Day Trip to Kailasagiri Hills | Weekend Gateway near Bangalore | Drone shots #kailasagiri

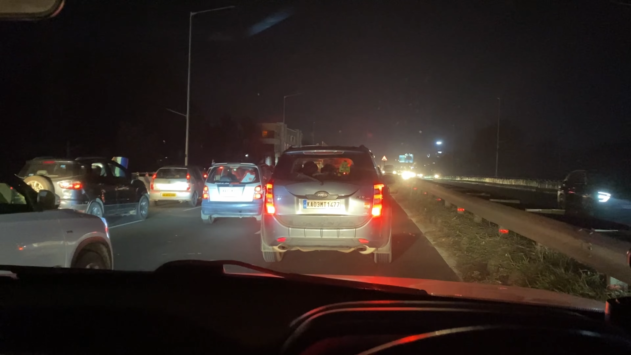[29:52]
पहुंच गए अभी होसकोटे हाईवे वापस, अगर आप देख पाओगे यहाँ पे तो होसकोटे हाईवे टोल गेट, सॉरी होसकोटे टोल गेट पहुंच चुके हैं।
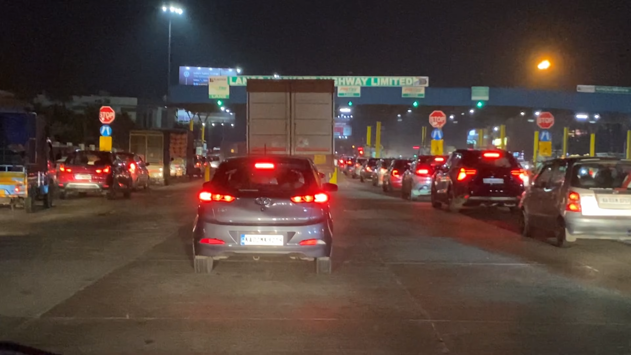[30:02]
यहाँ से घर ज़्यादा दूर नहीं है हमारा, यहाँ से 7.5 किलोमीटर ही है। बहुत भयानक ट्रैफिक था आज यार इस रोड पे, तो अभी कुछ करने का नहीं है यहाँ पे।
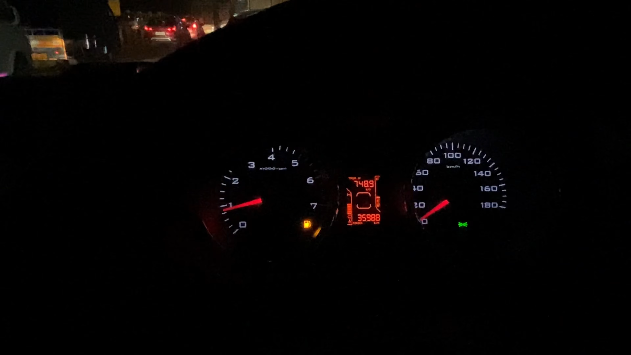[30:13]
अगर देखोगे डीजल की बत्ती जल चुकी है, अभी घर जाते टाइम डीजल वीजल डाल के गाड़ी वाड़ी लोड करके पहुँच जाएंगे। तो चलो इस वाले एपिसोड को और इस वाले छोटा सा एक दिन के ट्रिप को यहीं पर रखता हूँ।